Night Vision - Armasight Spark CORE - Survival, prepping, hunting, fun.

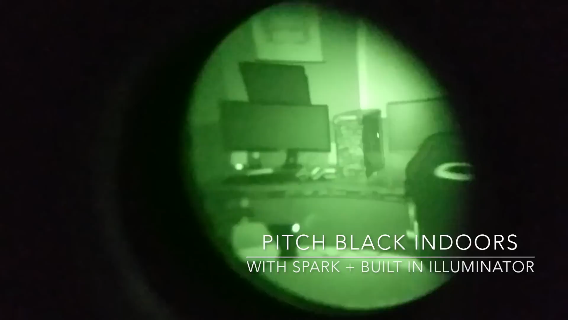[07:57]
And that's kind of ghetto and kind of janky, but that's kind of all I could give you. So I apologize for that. And yeah, it's a relatively lightweight device. It's not super big and bulky.
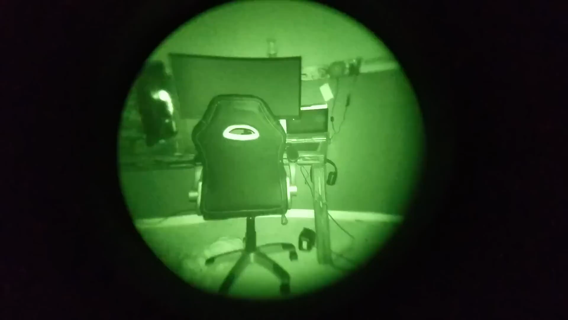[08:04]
You can use it handheld, which is probably its primary use for people, or you can mount it obviously with any of the three rails.
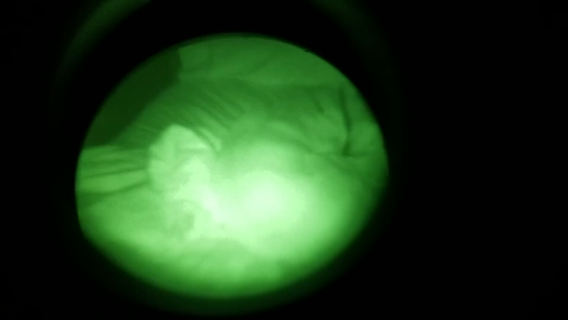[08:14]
Its body is made out of kind of a composite plastic material and metal in some places as well.
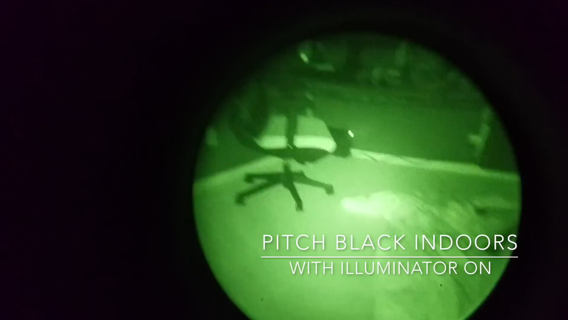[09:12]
But it still functions with the cap on. So don't be a noob like me and just know that you can run it with the cap on if you want to as well.